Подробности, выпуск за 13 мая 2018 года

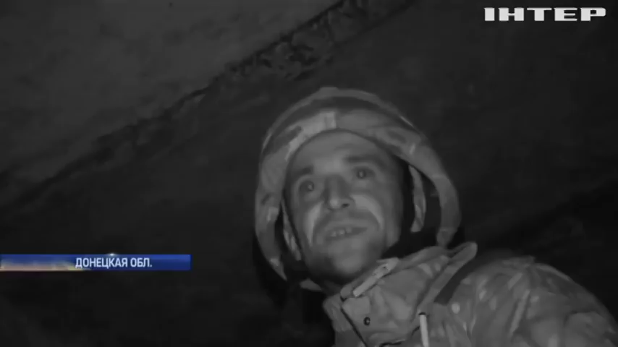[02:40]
Разрываются пули, идут осколки. Дырочки, это приходят пули, а там десятки, это от разрывных пуль.